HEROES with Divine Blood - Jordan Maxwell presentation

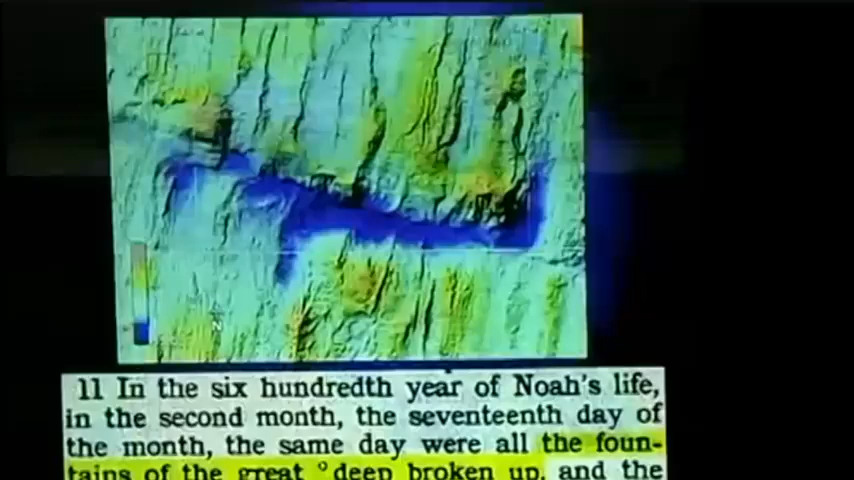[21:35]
It's like the San Andreas fault.
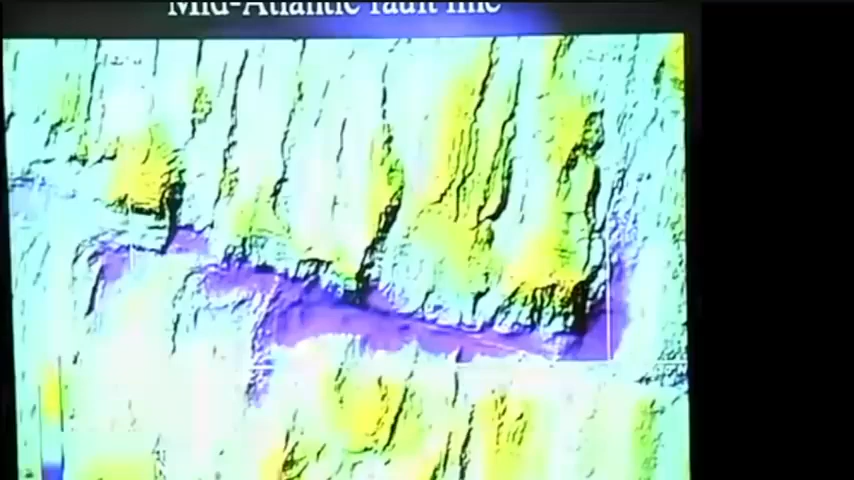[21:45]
But it's interesting, they photographed the Great Fault going down through the Atlantic Ocean. So it very well could have been great civilizations or islands out there. And this fault went, and when it did, it took with it all civilization that was at that time. Incidentally, on the floor of the Atlantic Ocean today, 10 miles north of Bimini, the last little island in
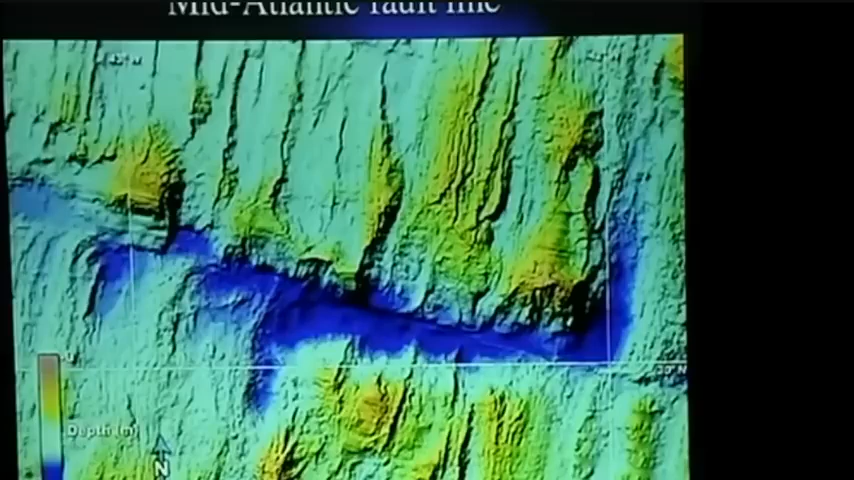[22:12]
the Bermuda Triangle, of islands, 10 miles north of Bimini, the island of Bimini, is called the Bahama Banks.